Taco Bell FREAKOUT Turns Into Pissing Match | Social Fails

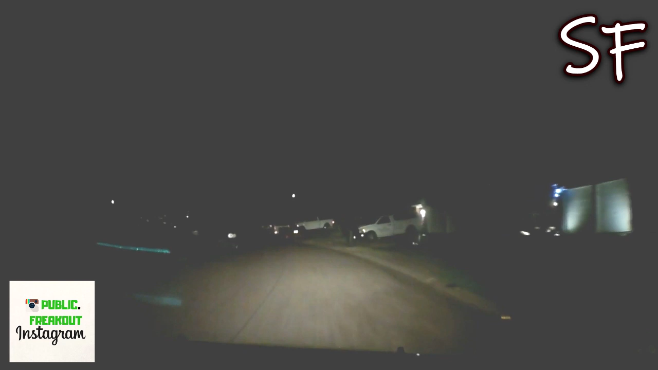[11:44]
You're the last one on the right now? Last one on the left now. Holy mackerel. I think it's spot you nine cold drive, man. Yeah, it's you're it's on the too easy. We're on the right side now. I mean, you after we flipped around. Hold on, we'll figure it out. It's 529 cold drive. Yeah, because this is all the odd sides over here on the right. Yeah, it's so too you easy. Are you the very last one? It's the Sterling Colt. Yep, that's where we are right and now.
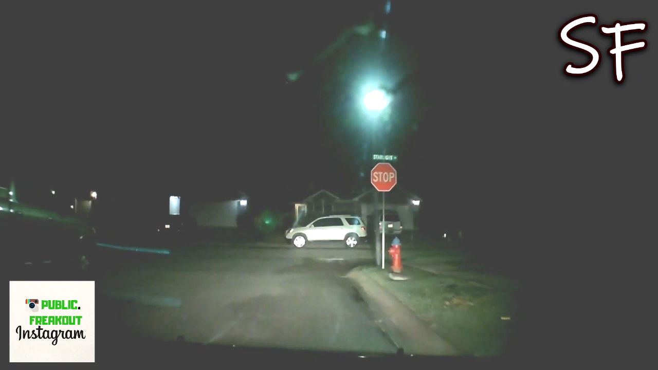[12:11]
And turn around, because I'm on Colt 529 cold drive. Yeah, I know we're on Colt at Starlight though. Dude, I can't see any numbers. You gotta turn around. That says 531, so you're the next one. No, I'm not. What I'm saying is I'm down there. So, this is Starlight, so bro, you have to turn around. Fair enough, but are you at 529? I'm at 529, cold drive. Holy I don't know who, what she put. Dude, she put 529, but the thing is 529 is right there. No, it's not.